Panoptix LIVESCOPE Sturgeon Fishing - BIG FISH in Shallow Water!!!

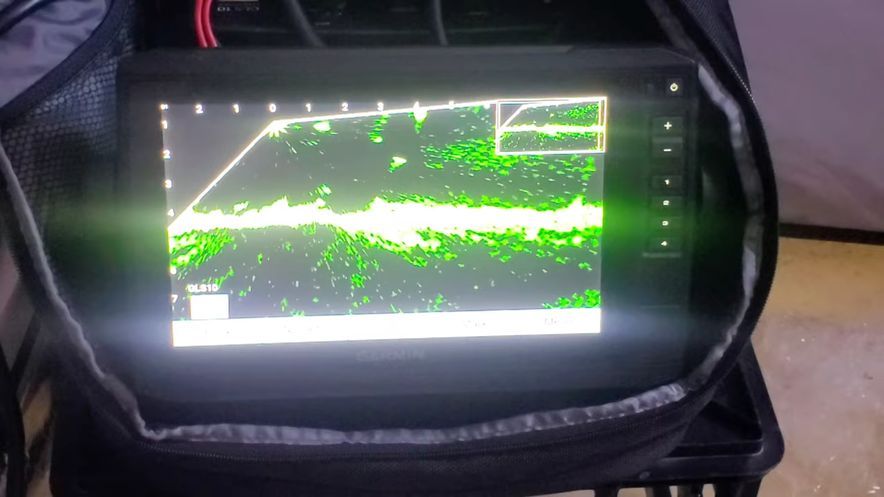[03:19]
Let's see if we can show this for you guys if it comes back.
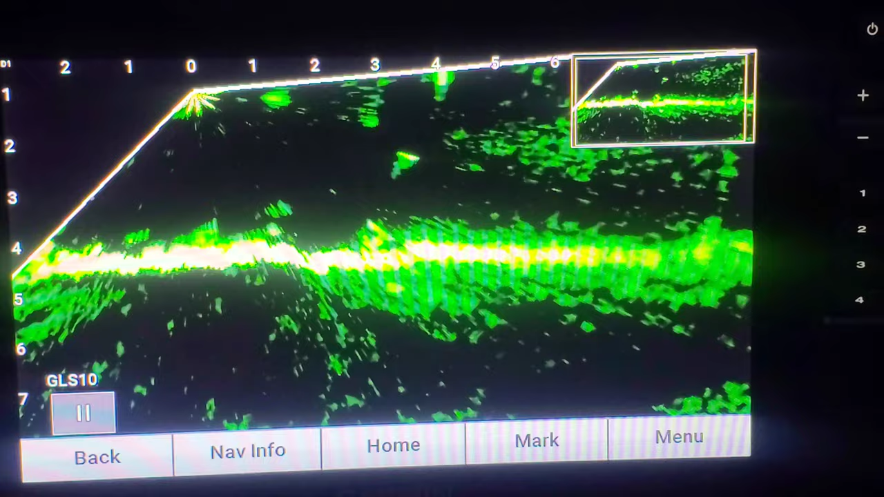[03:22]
We just had something pass through. We put our lines down like 30 seconds ago with fresh bait. That one's moving.
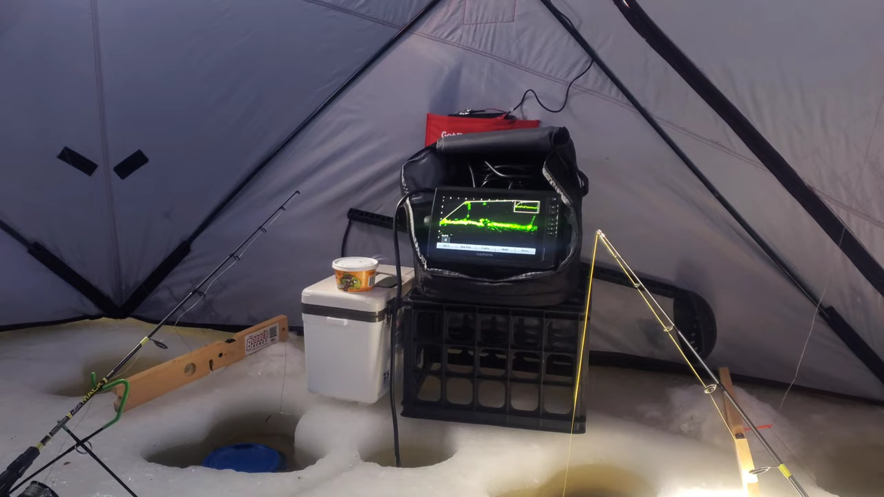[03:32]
Moving. Which one? Is that the wind? It was moving before. Whatever, there's something there. You get it, John, it's if we big. Get one. It is big.
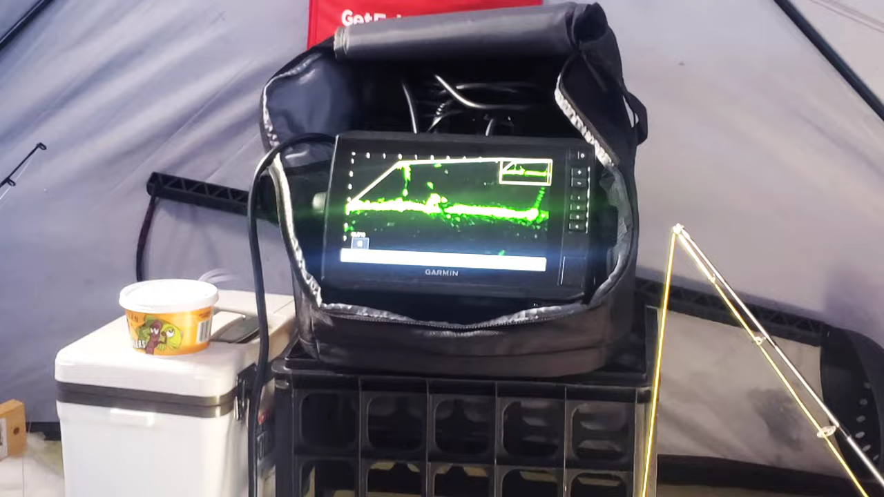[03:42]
Crap. I'm excited.
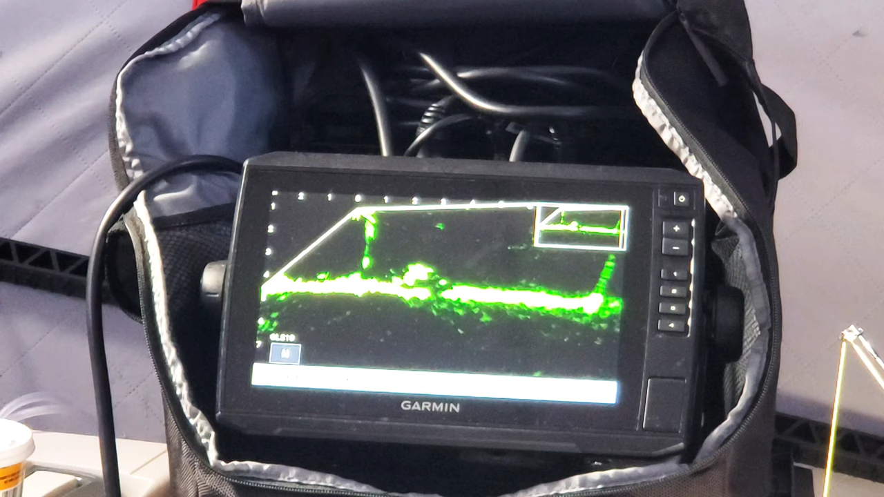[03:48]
That's right next to that jig. That is a big fish.
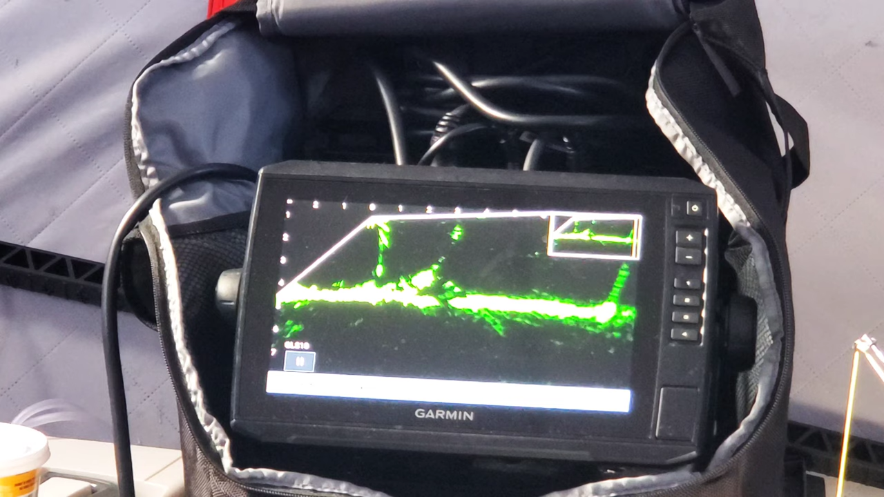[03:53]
It looks like it's got a line. You see that?
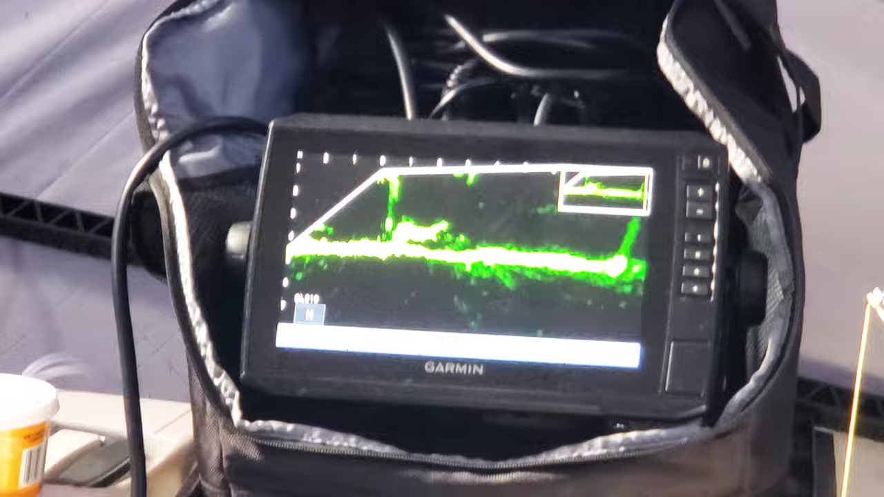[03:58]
Oh, get it, John.
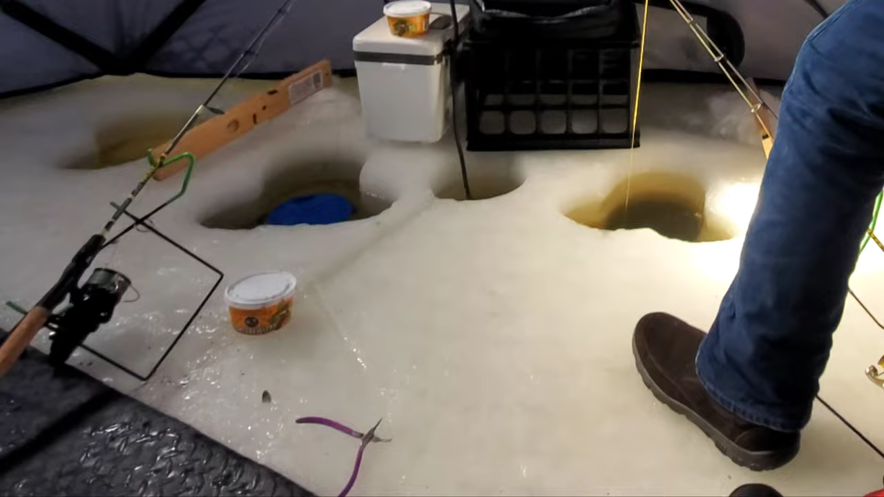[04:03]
You go like this. Yep, soon as you get the slack out, don't feel it, just set it. No? Yes? No. Rip it out of it. There's look at that. Look at it, it's huge. I know.
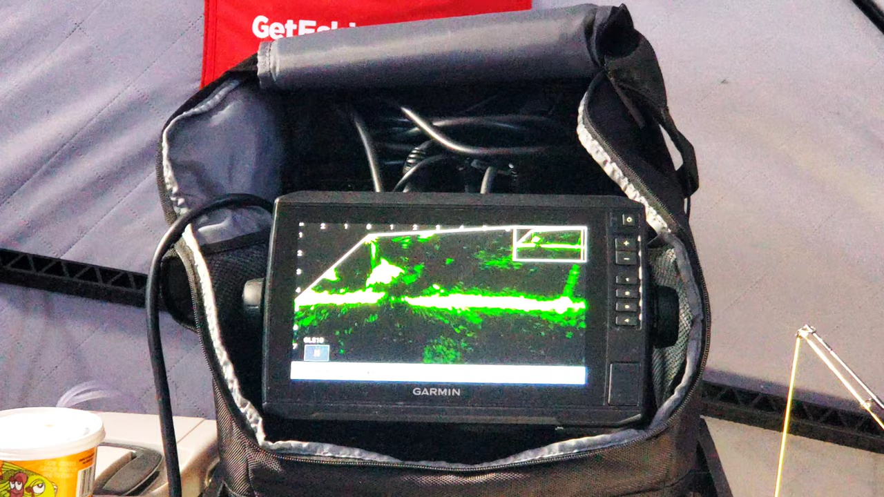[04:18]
Oh my gosh, that's huge. I think it probably tail whipped it or something.
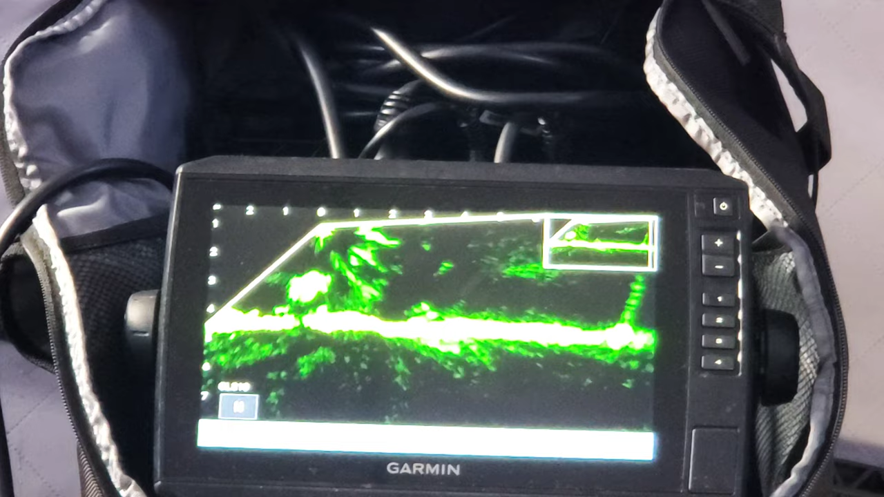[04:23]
Look at that, it's huge. Come back. Oh my gosh.
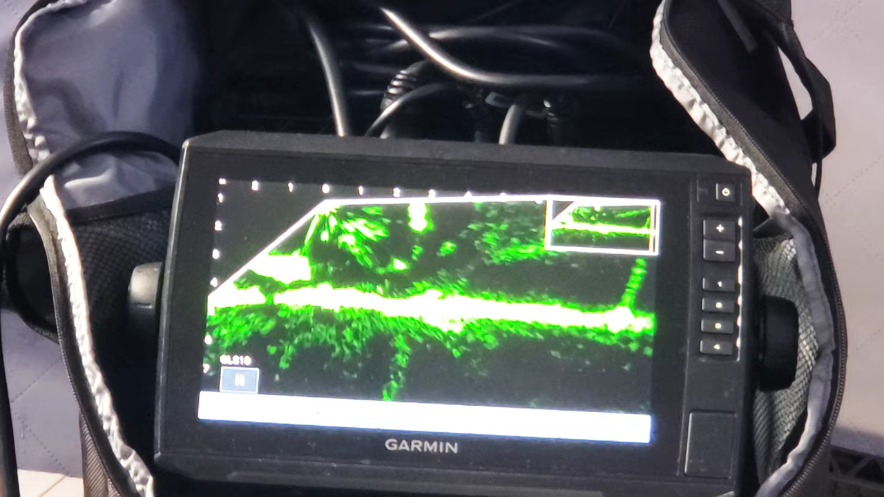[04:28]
That's a big fish. That is a sturgeon.
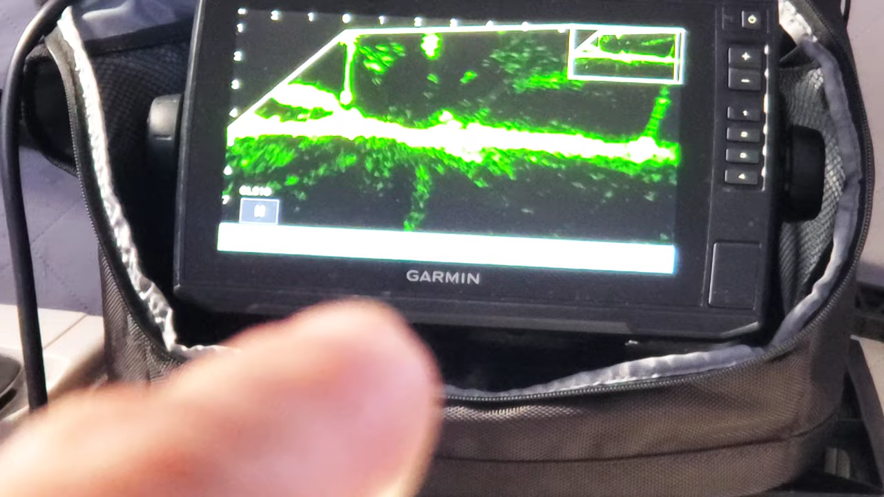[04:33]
It looks like there might even be two of them, or is that the bait underneath it? That is a sturgeon.
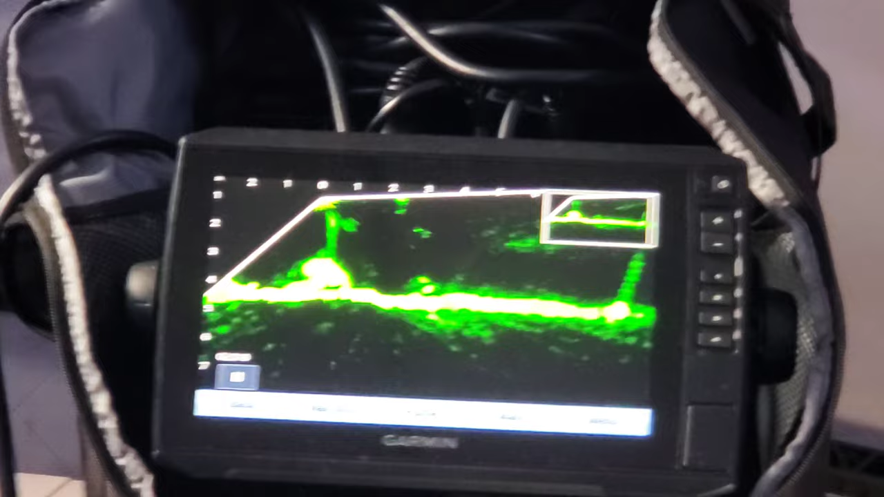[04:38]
I'm just gonna leave that limp like right now.
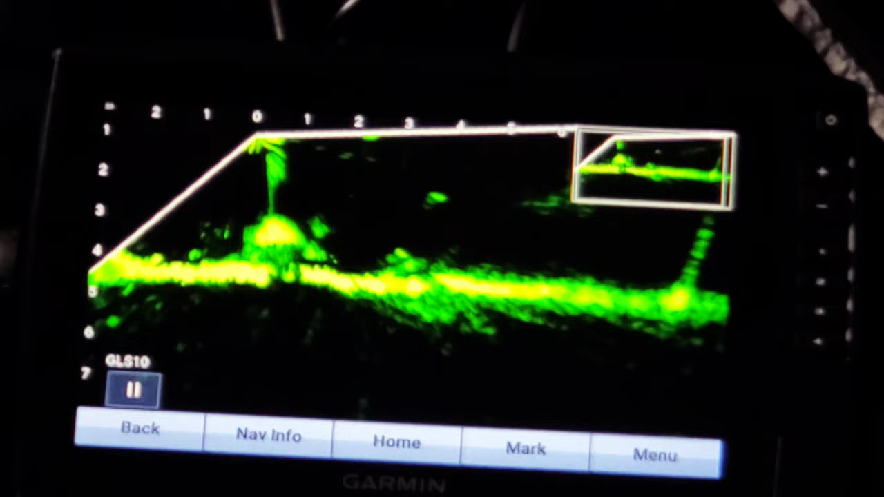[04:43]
It's looking for food. It is. There's a lot of bait down there. A lot of fresh bait.
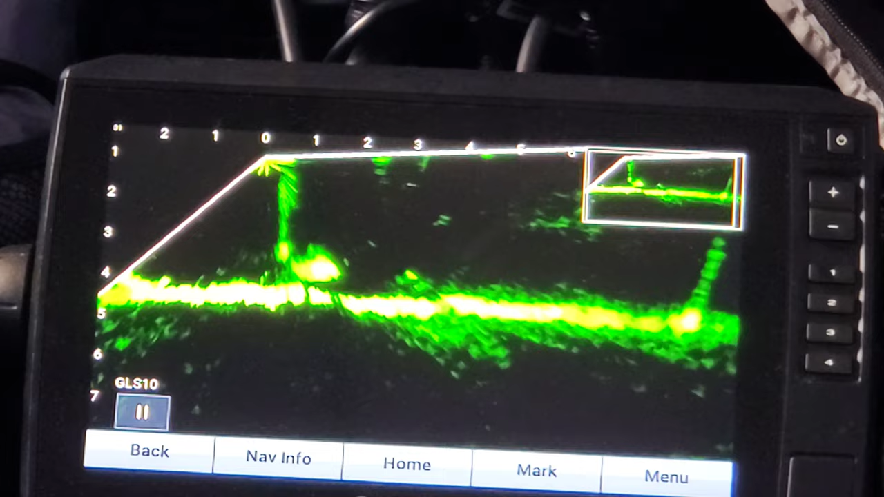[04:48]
Oh, it disappeared. He's going around. Oh man.
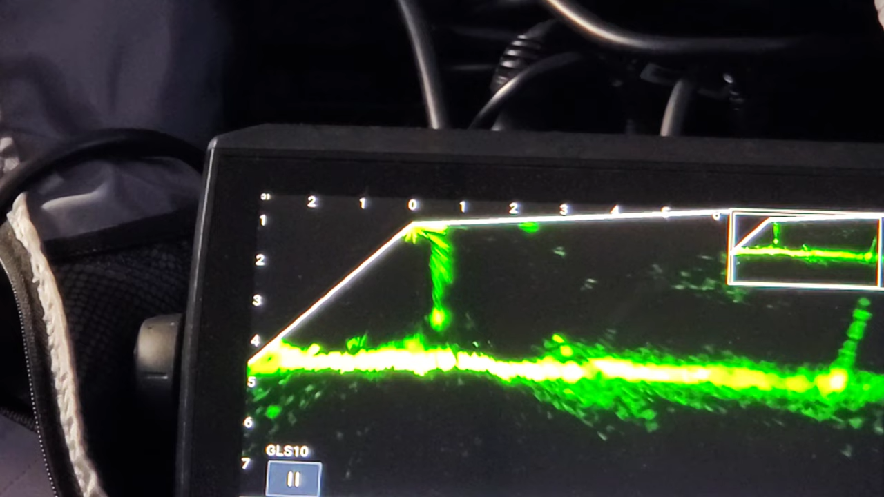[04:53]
Fun to see. That was big.